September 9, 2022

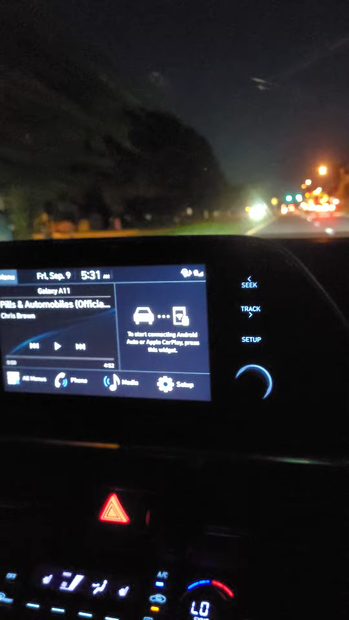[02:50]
school bus let me see if it stops the school bus haven't stopped me yet hold on video school bus haven't stopped me yet i don't see the stop sign i see
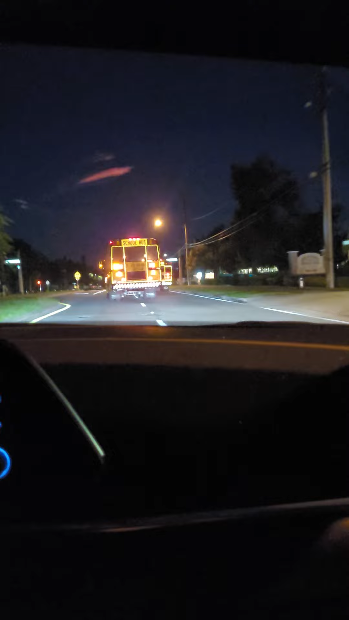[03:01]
a school bus but i don't see a stop sign the other guy cut me off george wasn't here you see how that school bus just cut me off right now that's not fair he should have stood behind the other guy that is not fair guys how two school buses are on the same lane that is not fair i don't think that's fair see now he's hitting his brakes he's
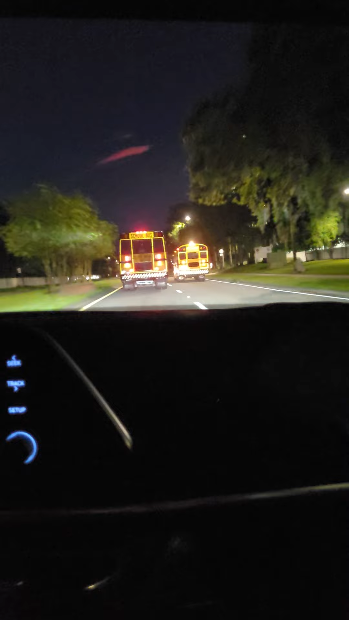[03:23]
brake checking me when there's no one in front of him so if anybody think that they should call the school buses and let them know that they shouldn't be doing that feel free to call them because now they're blocking my way when they we i have the right of way but this other school bus bus is blocking me and i don't think that's fair i don't think that's fair for him to do but i'm going to proceed going because this other school bus is going to stop right
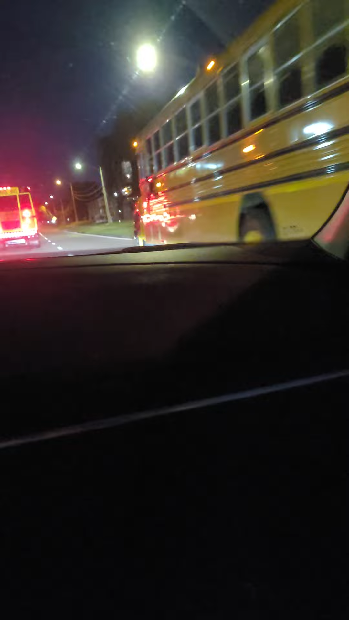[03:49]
now and that wasn't fair what he just did now i want to turn lanes but he's got a signal on but he hasn't turned lanes yet you see you see this school bus guy yeah he's on camera he had his signal light on but he didn't change right away so now i'm going to get in my lane well
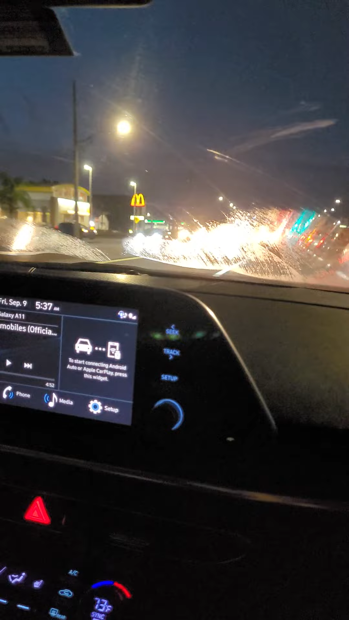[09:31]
sport mode and i'm not even on sport mode right now oh really here it is right here this is this is it right this is my turn right here coming forward okay so what i'm gonna do is i just passed my i just passed my uh and buddy is pissed off so he wants to he wants to fly but i don't have no chance i don't have no time to play with him this is a red signal right now it says red for no left turn but i'm not making a left turn i'm making a u-turn so it's a real oh there's a light there yeah the